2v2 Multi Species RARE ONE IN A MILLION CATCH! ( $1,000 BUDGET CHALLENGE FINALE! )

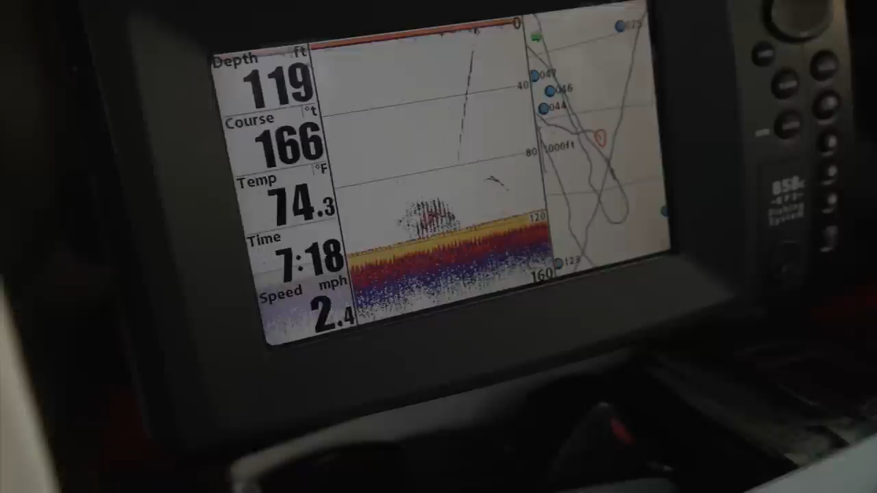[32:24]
On screen: depth 119 ft, water 74.3°F, speed 2.4 mph
We're marking stuff now on the graphs, and as the sun's going down, I think they could get really active. So we just gotta land whatever bites next.